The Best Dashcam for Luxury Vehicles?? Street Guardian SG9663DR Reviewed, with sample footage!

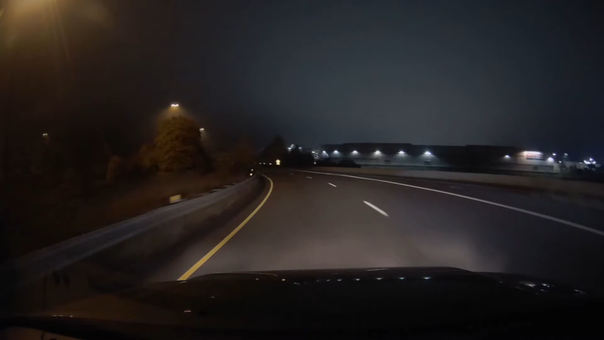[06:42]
And Street Guardian tells me that a firmware update is coming soon that will improve the image quality, and I'm confident that they'll deliver on that.